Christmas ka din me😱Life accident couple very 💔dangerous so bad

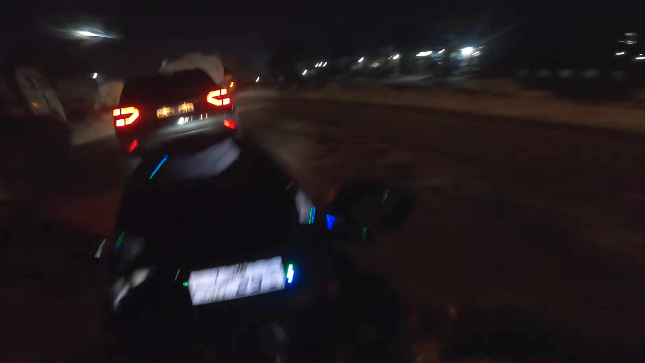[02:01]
देखा वह कंट्रोल नियों से अभी ठोक देता ना कुछ इसा होता है तेरा भाई का चाब बचा लिया